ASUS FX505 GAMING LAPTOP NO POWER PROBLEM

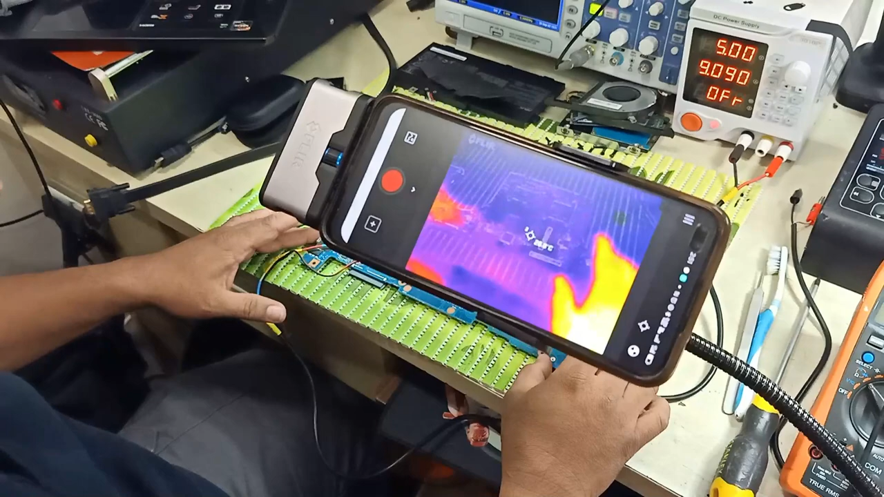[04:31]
So, yung thermal scanner, ayan po ang magpapadali sa ating diagnostic. Okay, ganito kasi ang gagawin natin. Pag nag-voltage inject tayo, hindi natin siya ibababad. Hindi natin siya ibababad ng mahaba. So, gagawin lang natin, parang ano lang, lagay lang tayo ng power. Okay. Patay na kaagad. May nakita tayong thermal dun sa part dito, pero walang component dito.
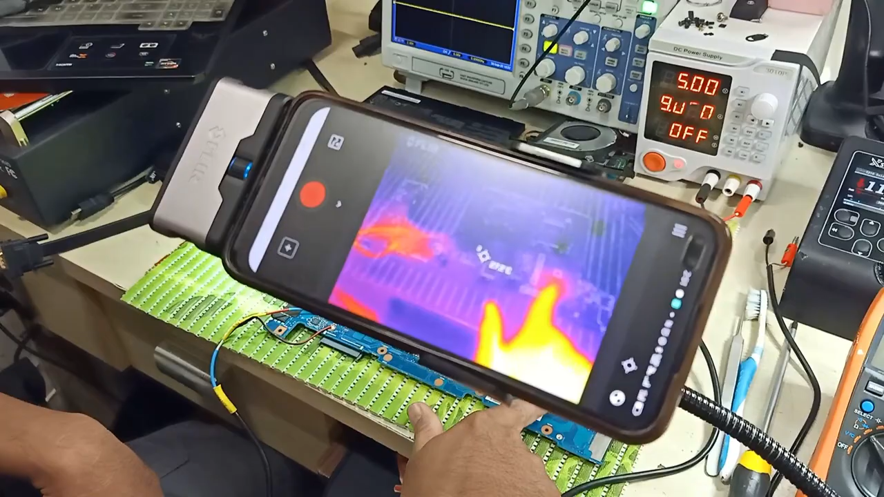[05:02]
So yung component niya nasa kabilang side. Okay, so try natin ulit. One seconds lang. Okay, pindot. One, patay. So nakita natin na nandito yung kanyang problem.
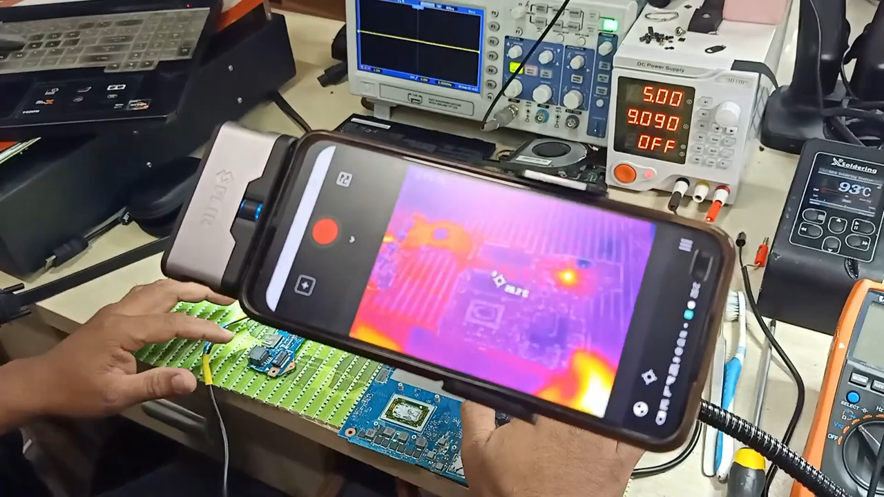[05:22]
Ayan. So isang capacitor po yan. Ang gagawin natin, maglalagay lang ako ng liquid. Tutukan mo nga ano.